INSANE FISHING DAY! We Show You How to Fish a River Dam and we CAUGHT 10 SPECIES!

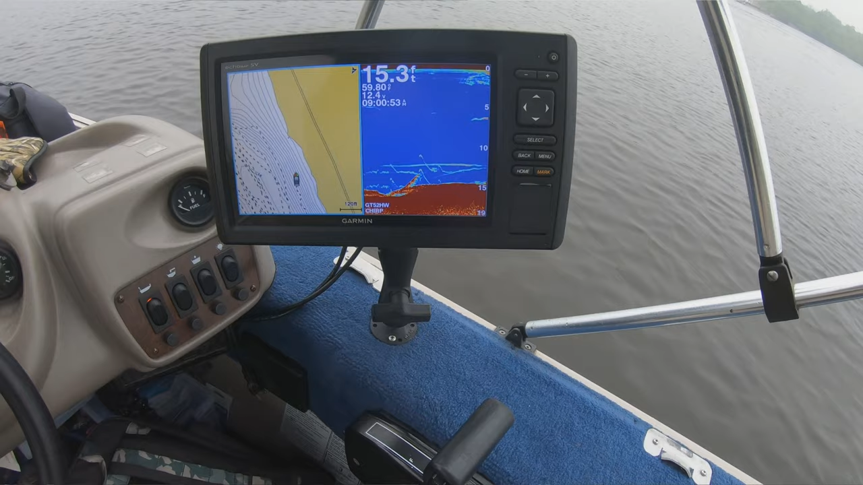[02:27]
On screen: depth 15.3 ft
That's my bait. And the thicker red lines are fish. Oh, I'm on. Oh, good fish. Oh God, I'm getting wrecked.